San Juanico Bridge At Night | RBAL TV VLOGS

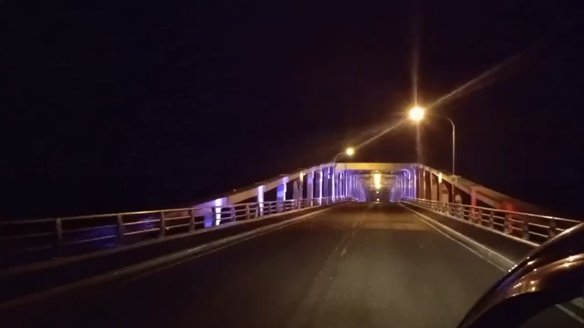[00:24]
ko mga boss. Hindi na tayo maglalakad dyan kasi bawal. Dahil gabi na. So, pailaw lang ipapakita natin sa inyo. Dahil
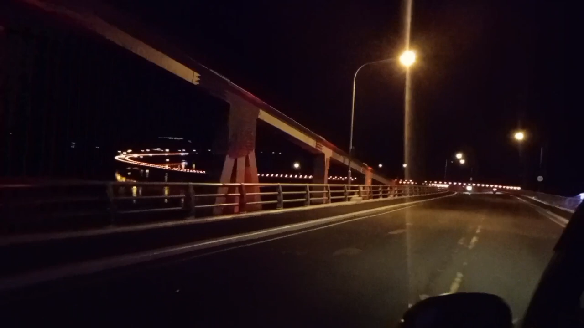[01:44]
Kaso nasa sasakyan tayo ha, hindi tayo bumaba. So pagtawin natin dyan, Santa Rita na yan, summer na. Ayan. So babalik lang tayo para ipakita lang sa inyo yung win ng San Juan. Admin Records TV, ito na yun. Wala po na mismo ng lugar na ito. Shirley na mentor, Miguel up shout out.